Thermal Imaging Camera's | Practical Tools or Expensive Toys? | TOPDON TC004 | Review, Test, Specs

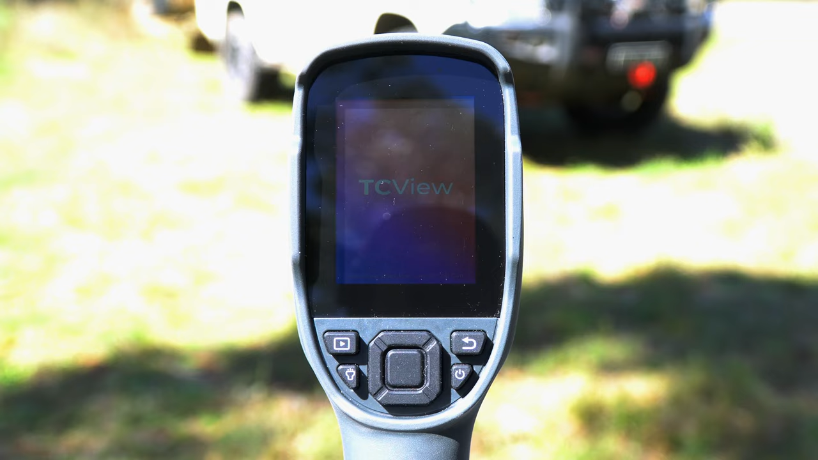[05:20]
Once the device is powered up and started on, we can see the image that is supplied from our factory.
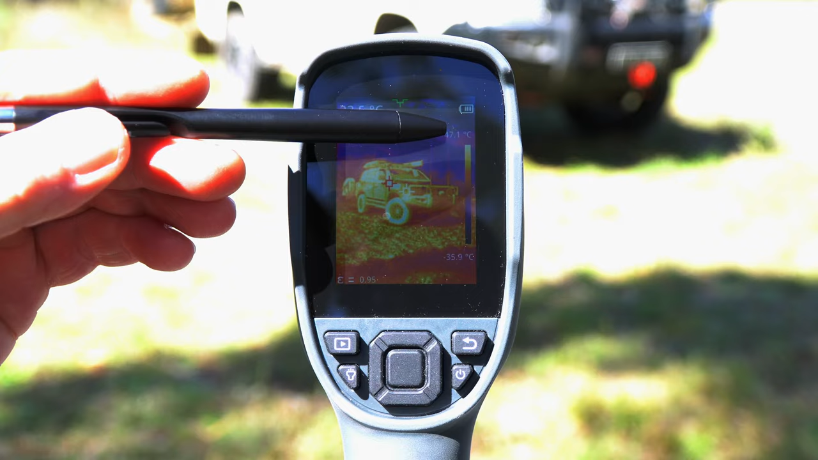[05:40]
So, we have the image here of what the camera is currently focused on. In the top right-hand corner, we have a battery indicator and on the right-hand side, we have our scale. This will give us our minimum temperature and maximum temperature within this sample area. We also have three crosshairs. We have the green crosshair up the top here, automatically detecting and focusing on the coolest part of the image. The red, automatically detecting and focusing on the hottest part of the image and the white is in the centre.
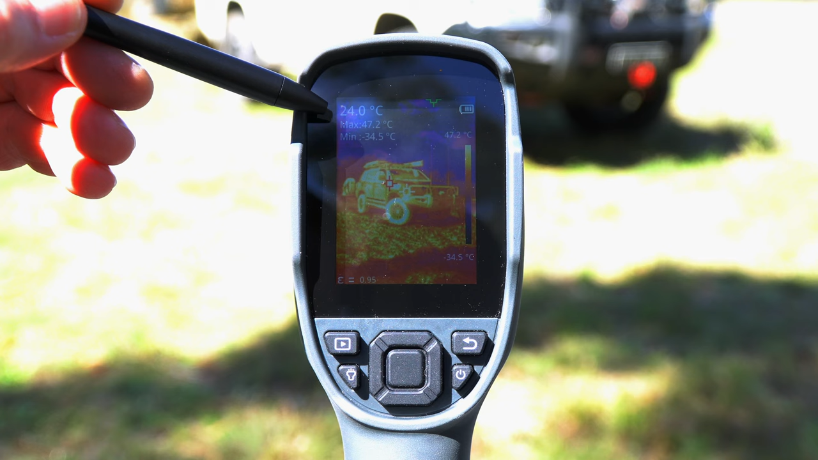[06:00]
On screen: spot 24.0°C, max 47.2°C, min -34.5°C, scale top 47.2°C, scale bottom -34.5°C
These numerical values on the top left-hand corner relate to those crosshairs, so we can see here the hottest part of this image is the black snorkel on the cruiser, coming in at 47.5 degrees Celsius.
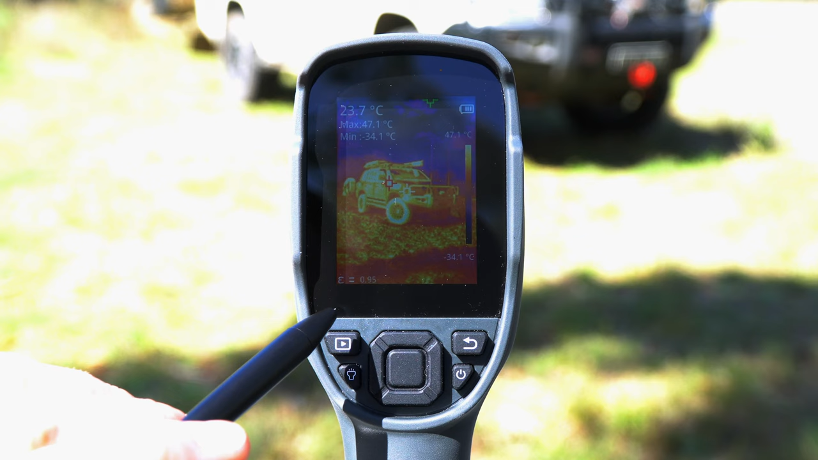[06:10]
On screen: spot 23.7°C, max 47.1°C, min -34.1°C, scale top 47.1°C, scale bottom -34.1°C
In the bottom left-hand corner here, we have our emissivity scale and we'll talk about that a bit later on. Briefly moving the camera around a little, you can see that the image is very responsive and almost instantaneous. The high-resolution screen allows us to clearly see what's going on inside that image and is up to date. By a single press of that trigger switch, we can take a single image.
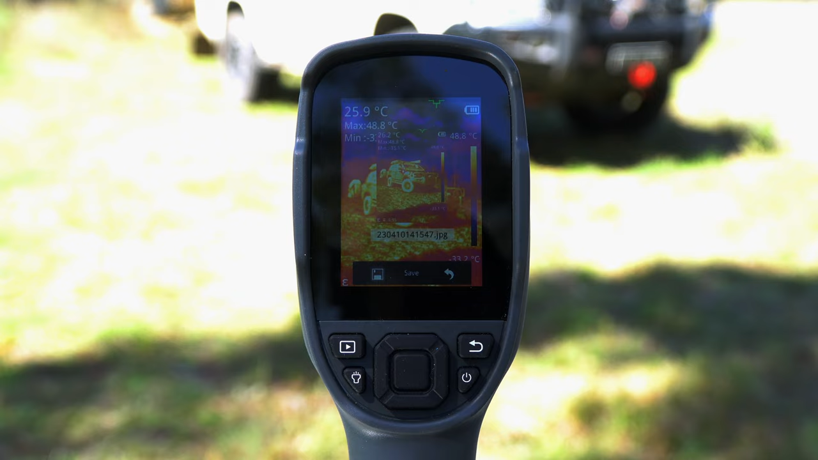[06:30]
On screen: spot 25.9°C, max 48.8°C
This will provide us with a preview of the image we've taken, including all the technical data that is displayed from that live view. We can choose to save that image and close or discard. By pulling and holding that trigger switch just momentarily, we will start our video recording mode and we can see the countdown in the bottom of the screen here. This will continue to record until we press that trigger switch again. And doing so, again, will allow us to save or discard that file. Once we have a few samples or images, we can press our top left button to take us into a preview of our library.
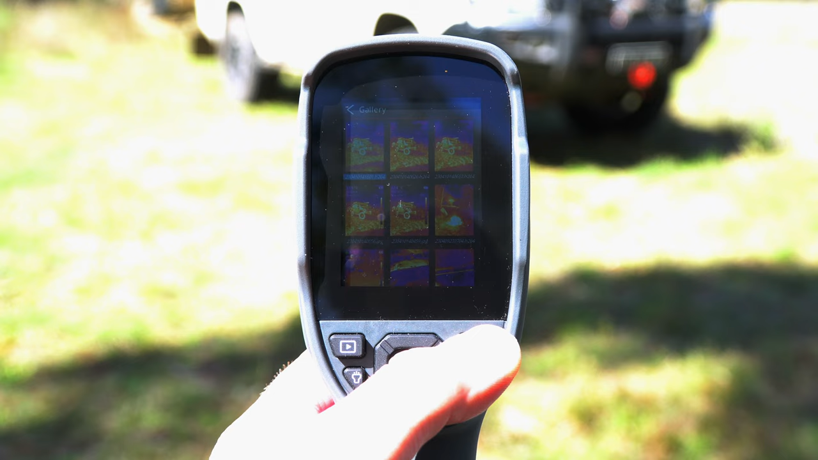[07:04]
Going into any of these, we can select and go through some of our images. Returning back to the main menu, in the bottom left-hand corner here, we have the LED button.
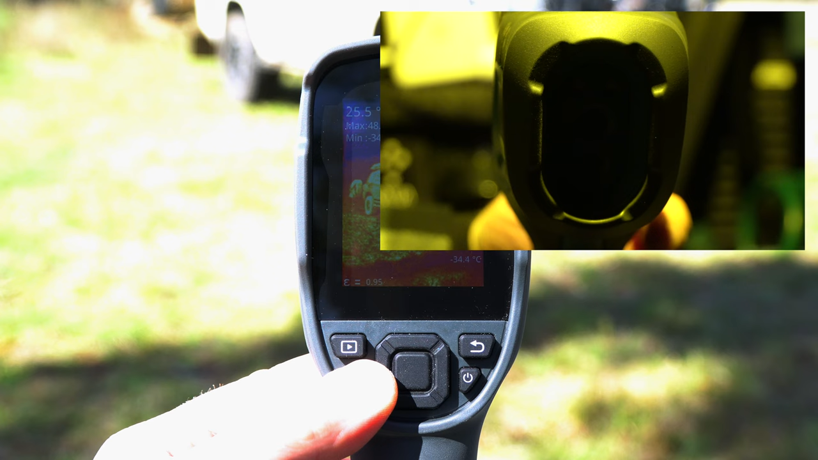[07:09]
So, pressing and holding this for a couple of seconds, we'll turn on the two LEDs on the front face of this unit, helping in low or no light conditions. We can enter our menu page by simply pressing the centre. This will take us into our first option called Measurement. Now, Measurement allows us to turn on or off individual crosshairs within the image and those numeric values. And the fourth option will close all together, so you can choose how many, which ones for specific information.
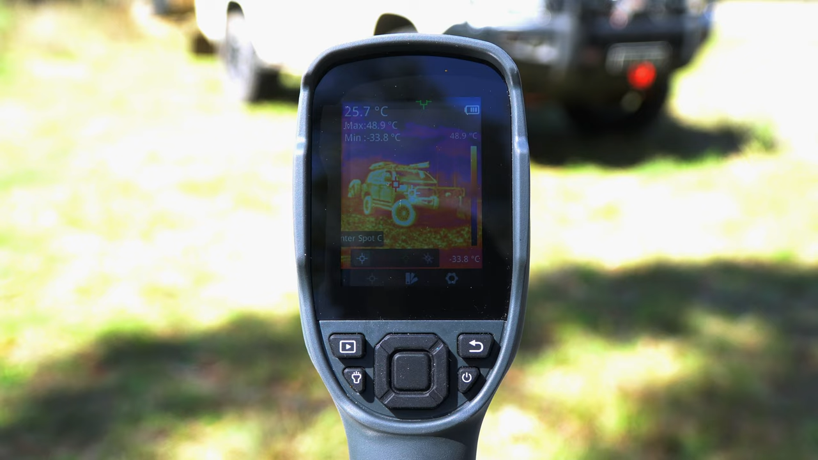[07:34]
On screen: spot 25.7°C, max 48.9°C, min -33.8°C, scale top 48.9°C, scale bottom -33.8°C
Returning back to our menu options, we have the palette menu. This will allow us to change the visual representations of that image.
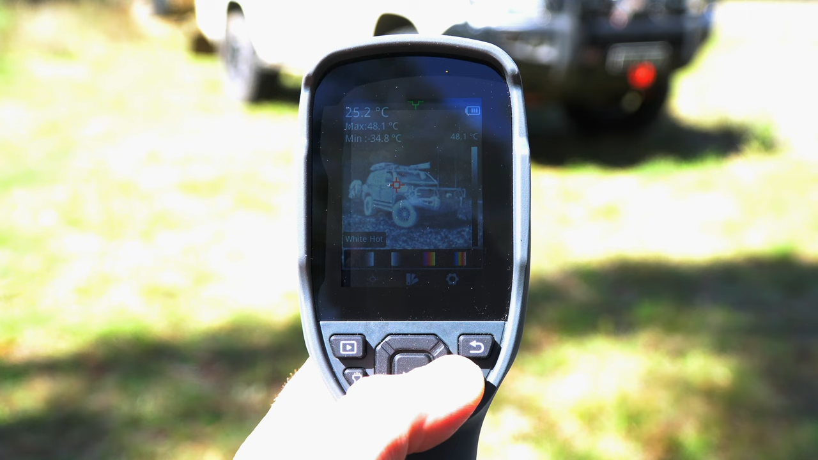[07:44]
On screen: spot 25.2°C, max 48.1°C, min -34.8°C, scale top 48.1°C
We go from white hot, to black hot, to iron, which we've been using for the majority of this video, and to rainbow, using a few more images. Now what I've found is there are different circumstances or applications where these
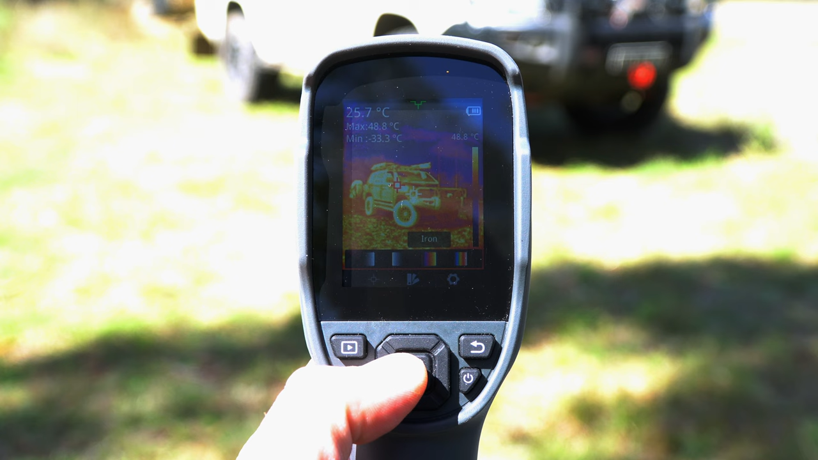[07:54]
On screen: spot 25.7°C, max 48.8°C, scale top 48.8°C
different palettes do come in handy for detecting certain objects. For the majority of my testing, I have found the iron the easiest and best to use.
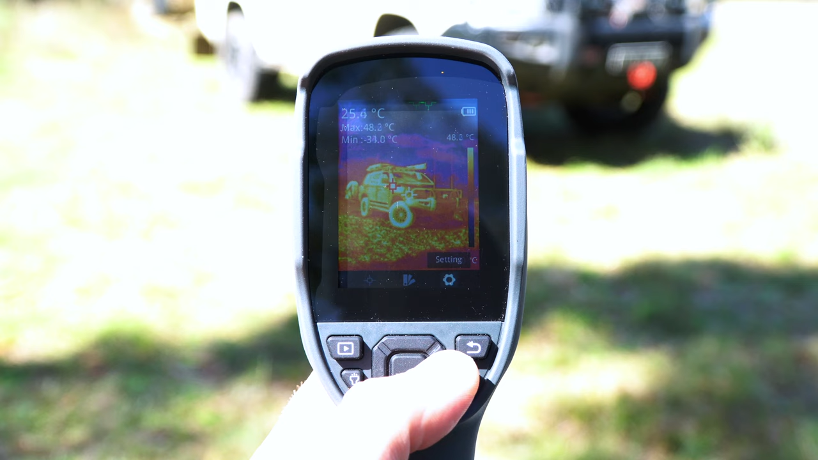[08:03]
Now going into our third option in the menu is the settings page, and this will take you into the measurement parameters. We have our emissivity, which I generally don't play around with as I don't have values for the efficiency at which different materials emit infrared radiation.